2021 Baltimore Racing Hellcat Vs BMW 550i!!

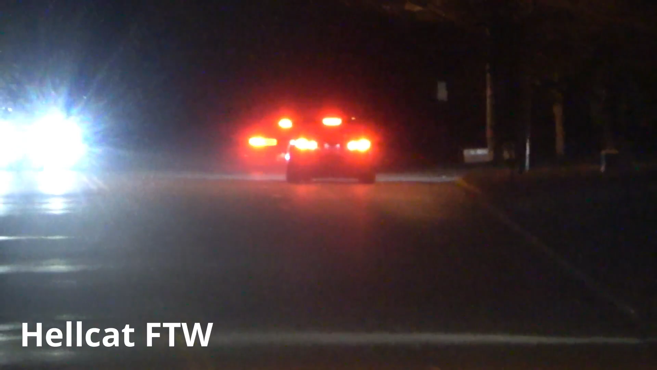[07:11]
Came around him. About all the way down there. That's crazy.